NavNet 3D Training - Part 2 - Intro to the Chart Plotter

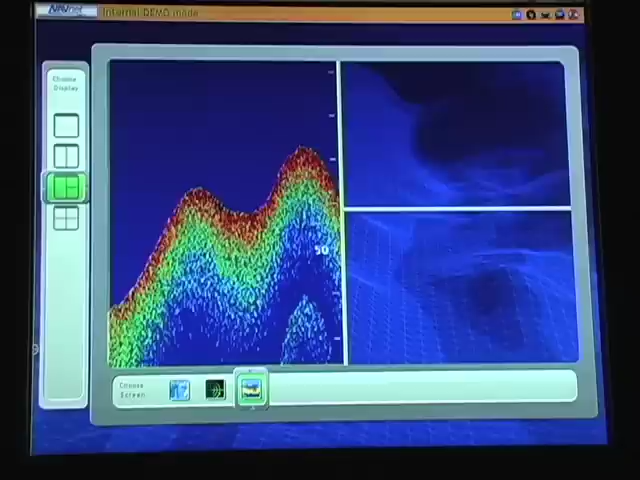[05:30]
What we'll most know is that if there's a certain control that's not included in your system, like what they have put on there, that button will not show on the page this day. Therefore, it will confuse you as to what type of page you might be going on.
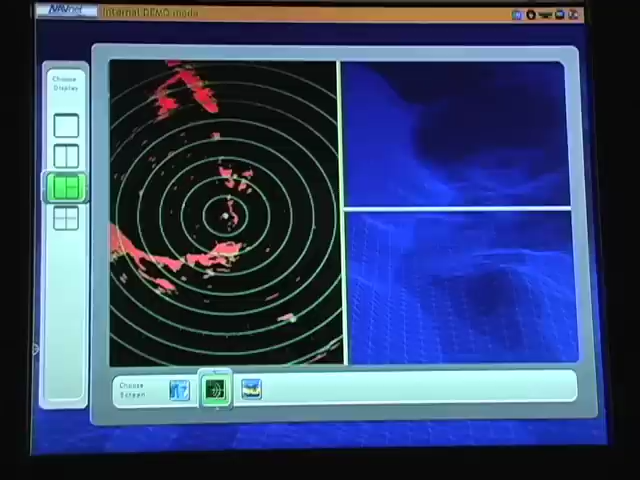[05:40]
On the back of this particular page, we're going to choose where we're in what handsprime to have our text portal screen. So, press the little key to expand that selection.
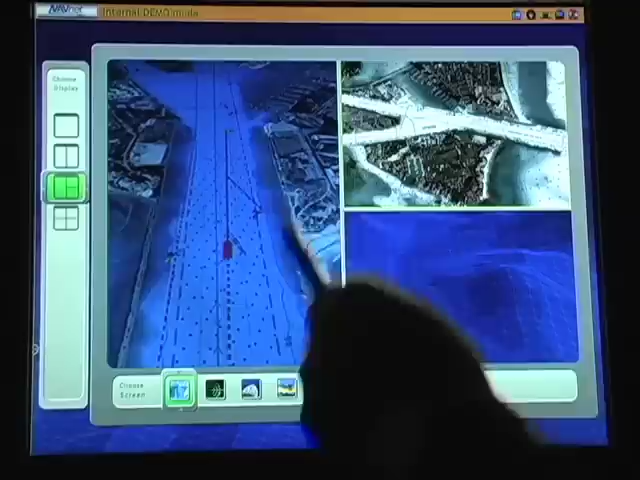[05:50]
In the upper log-in here, we're going to select our letter. So, press the little key. And then finally, we're going to have in the lower log-in on the whole text portal.
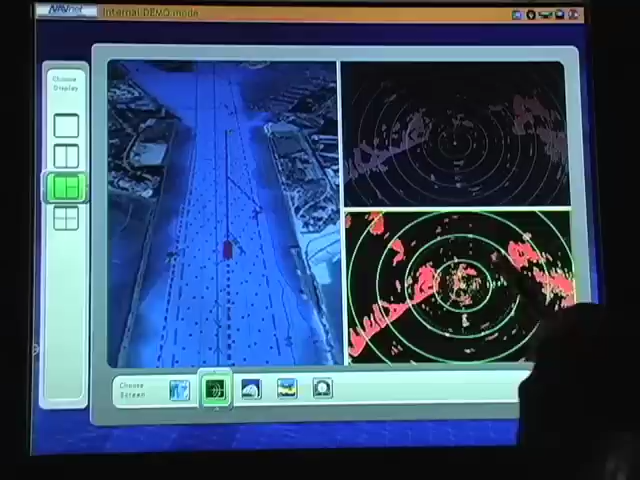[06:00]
You can find that button once again, after the loading key.